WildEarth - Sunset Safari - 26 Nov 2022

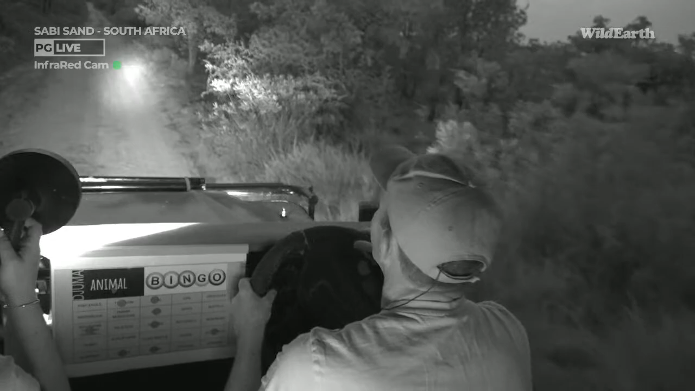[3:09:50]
I should be very upset if we lose when all we need to find is a dung beetle, because I must have seen about 1,000 over the last week or two. And we are struggling to find one. We're checking everywhere where we can think of where there is dung. So we're on a dung safari now.
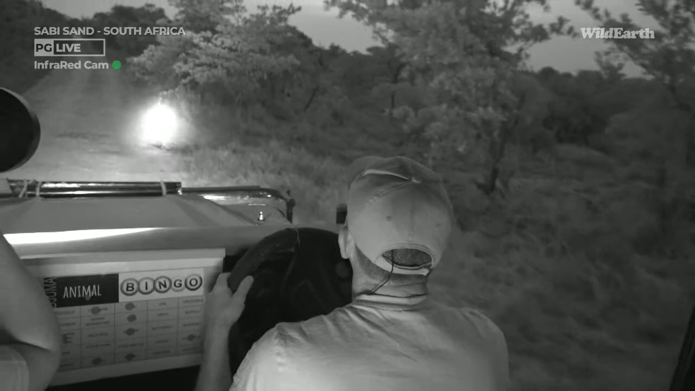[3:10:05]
You can see Tess is checking very carefully on the road for dung beetles. We're oblivious to anything else.
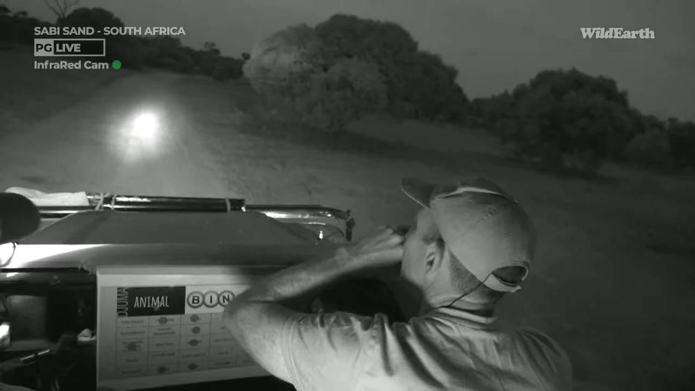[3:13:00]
I'm just thinking this might be a good place to check down here.
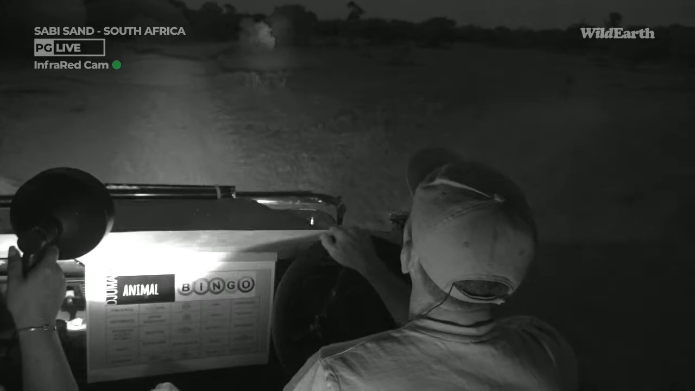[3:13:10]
It's almost like... There's a couple of impala middens here which we can check. Yeah. It's almost like this is where FOMO starts to kick in, because you take a route and you go, but what if I'd taken the other one?
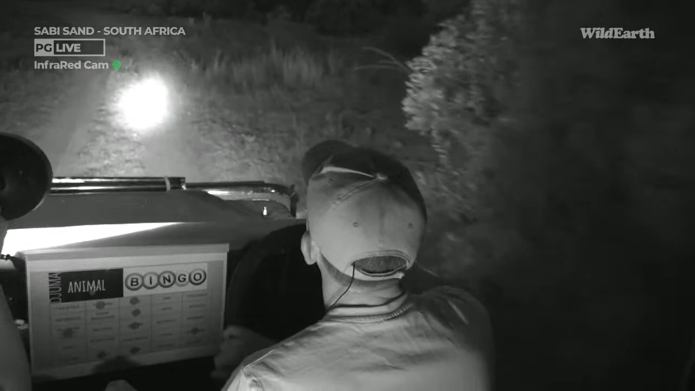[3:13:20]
Like, there's that other midden there, and your brain really goes into overdrive, let me tell you.
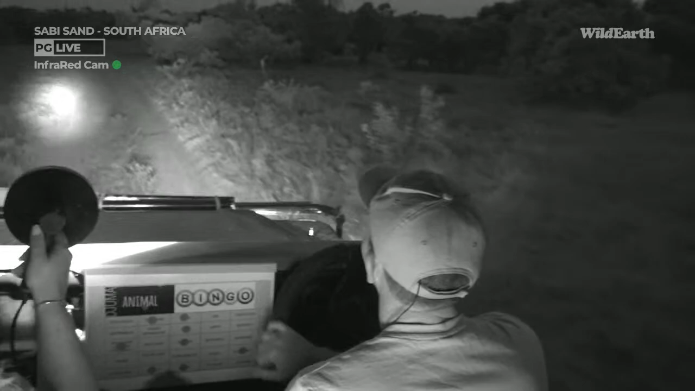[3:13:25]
You really do start frantically double-guessing yourself as a naturalist, as a guide, as an avid... anything? That's a good spotlight, that's it. It's teamwork, it's all about teamwork.
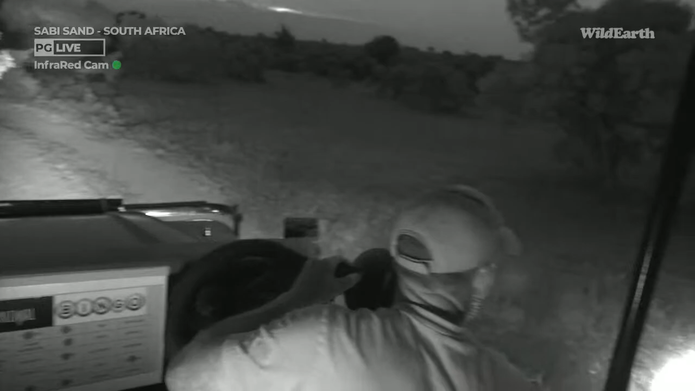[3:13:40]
Looking for movement, or there's a big pile of dung here. Looking for something pulsating. Yeah. We've got to get this right, Ben. I thought that area was worth a check. I know there was a big pile of dung there. What's that? That. I think that's...
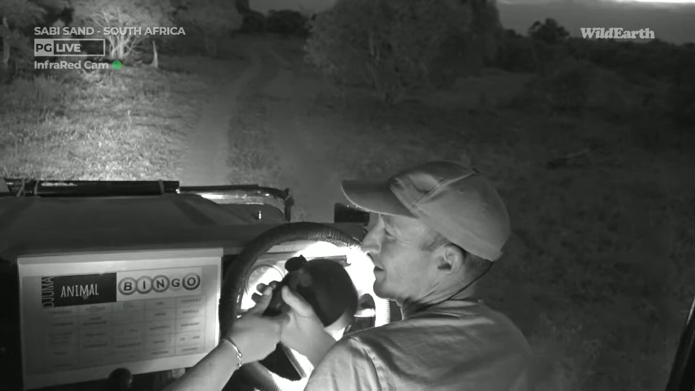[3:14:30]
Because it's looks like it's sleeping very, very stillly, if that's a word.
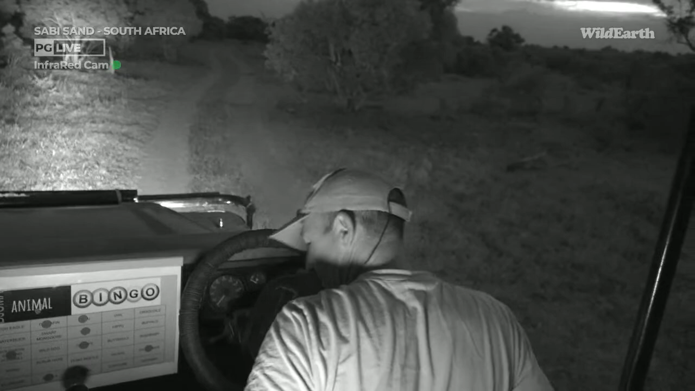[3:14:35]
Soundly. Soundly, that's a far better word. Thank you. I'm too excited to think about vocabulary.
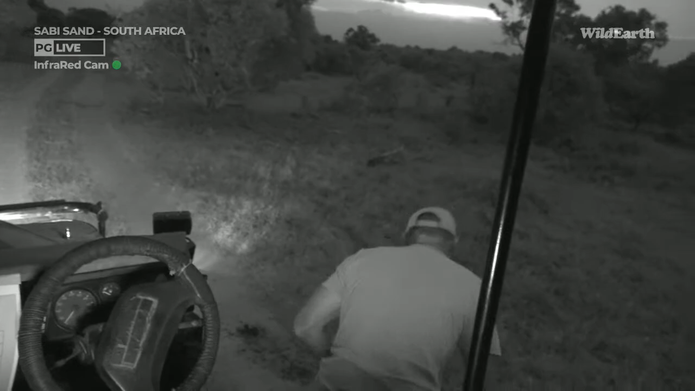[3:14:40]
Yes, you are too excited to think. Look, it's fast asleep, so I'm going to handle it very gently.
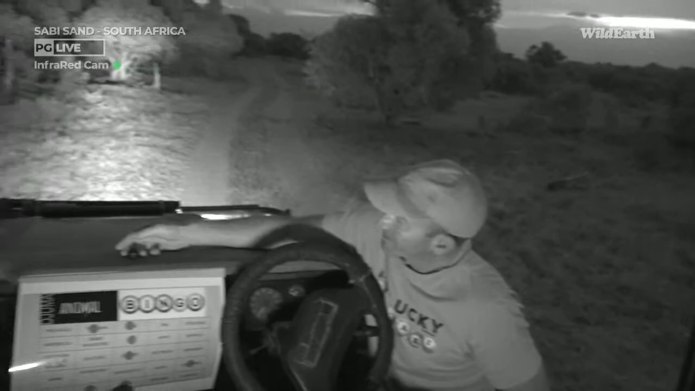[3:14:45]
So that we don't wake it up,
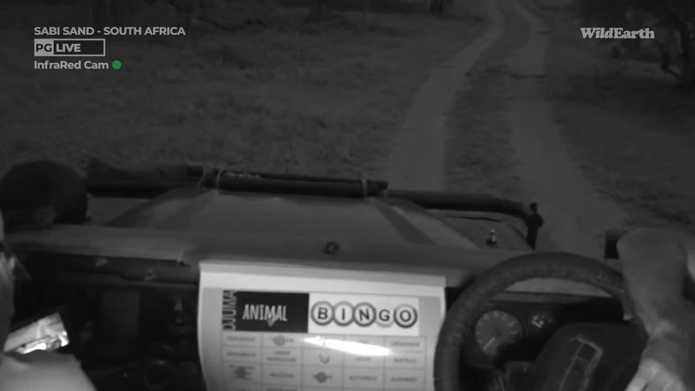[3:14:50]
because I don't want to disturb it or have it move. Well, it's strategically covered in ants. Is it covered in ants it's as well? It's covered in ants. Well, that's because they're friends.
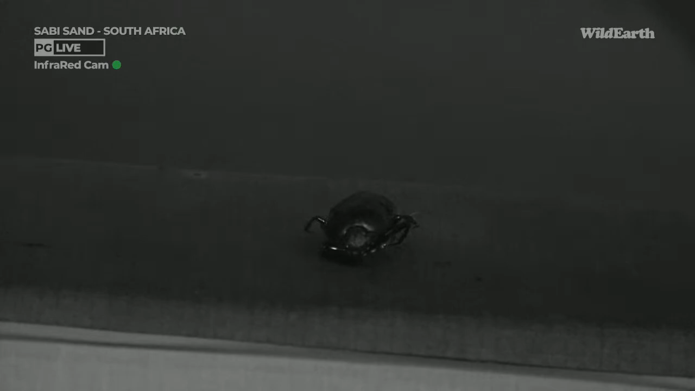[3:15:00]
They are. Oh. You know, they eat those little mites. They help dung beetles. Or maybe it's a bit like the scorpion and it's helping the carrying the ants on from its dung back. Pile to dung pile. There we go.
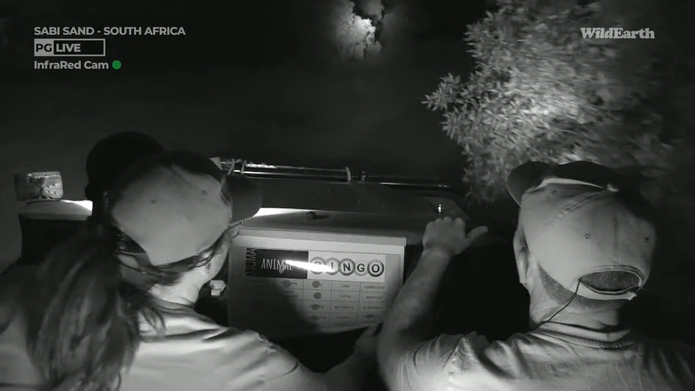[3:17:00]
Pow, bingo! There's a dung beetle on the dashboard.
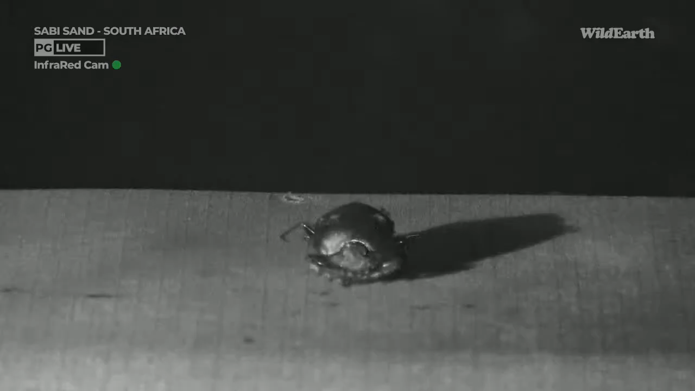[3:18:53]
Pow. How about that, guys? There we go. Dung beetle. It is one of the purple glossy ones, although you can't see that right now because we're in infrared.
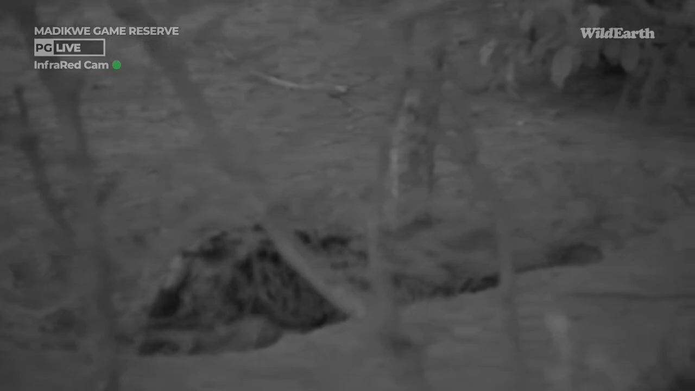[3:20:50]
Literally 3 minutes. Well done, Ben and Tessa. It was a close run affair. We certainly had a lot of fun. But let's look at these three. The other two are still at the back there. We've changed to infrared. Somehow that's just the way the cookie crumbles, isn't it, BK? It was a close run affair. The one is still here at the den, at the hole. You can just see its head sticking out a bit.
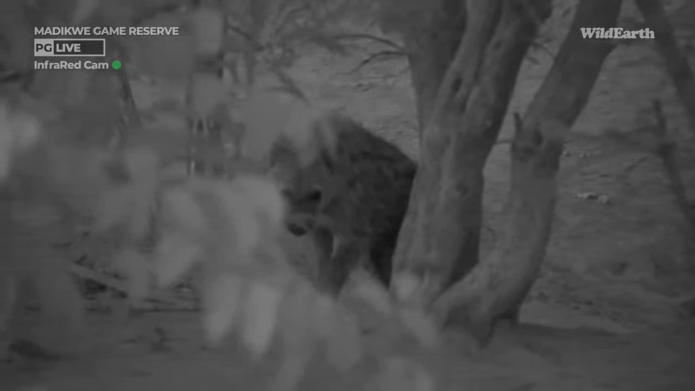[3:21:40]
The most important thing is to bring you these images. Nice timing, you guys. I'm sure they'll come closer. Let's just give them some time. They're actually quite inquisitive.
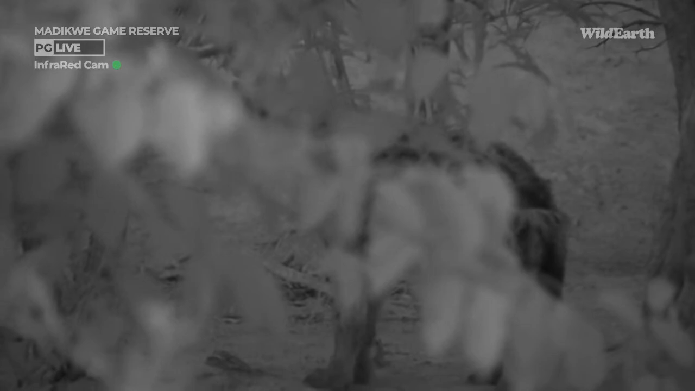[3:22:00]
They might come and check out the vehicle. Hey, thank you, everybody. A close run second we'll take any day. But the most important is that we had such a fun afternoon. Actually moving off again.
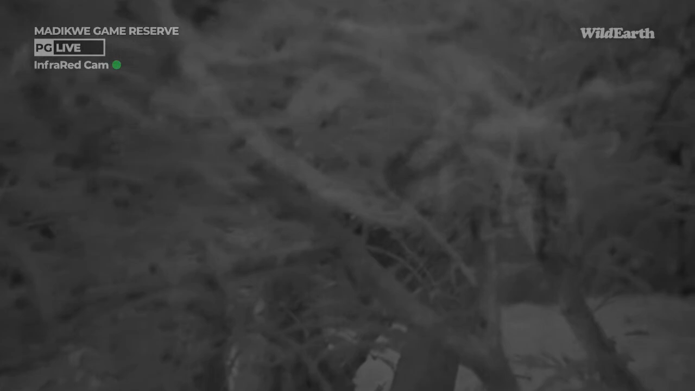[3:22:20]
That was the biggest thing. We'll keep an eye if they come back for you.